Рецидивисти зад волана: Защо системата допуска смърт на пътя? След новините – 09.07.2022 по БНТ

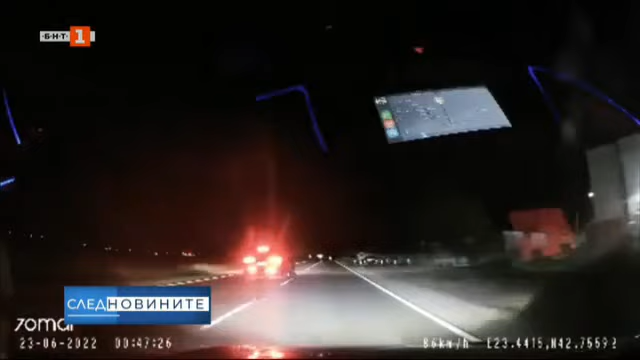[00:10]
Поведението на този джип на пътя е повече откръсноречиво. С действията си шофьорът сякаш казва «Мога да те смажа, кой си ти, че ще се движиш пред мен, аз владея пътя, защото съм недосегаем». Тук става малко по-опасно, но за щастие от джипа не слиза никой. Наглият шофьор се задоволява само да даде знак на жертвата си да внимава. Няколко дни по-късно, господарят на нощта,